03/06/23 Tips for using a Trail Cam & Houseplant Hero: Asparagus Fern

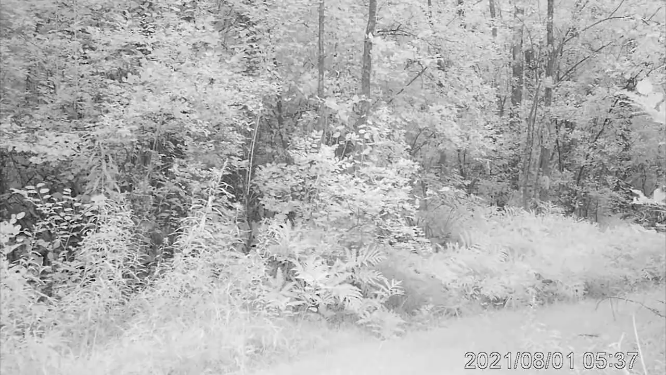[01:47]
You'll also see backyard enthusiasts using them just to get a sense of who is in the neighborhood.
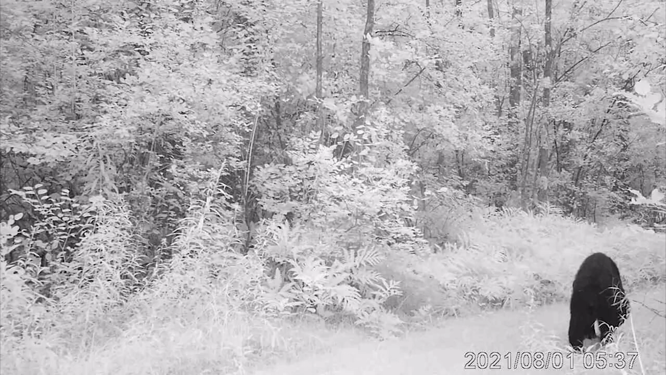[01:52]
You know, am I seeing the same bear?
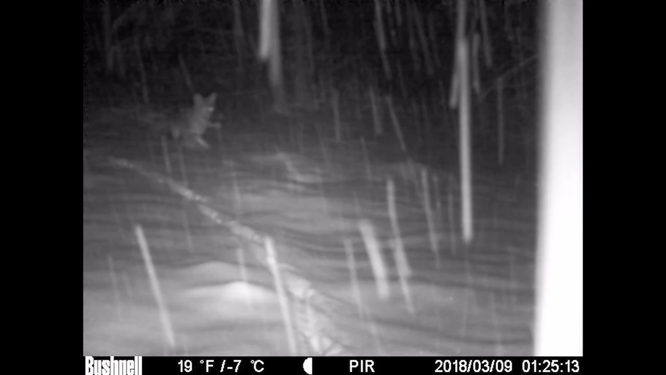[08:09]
You're going to go from a blurry photo of a coyote running by at six in the morning to that crisp daytime shot of a coyote,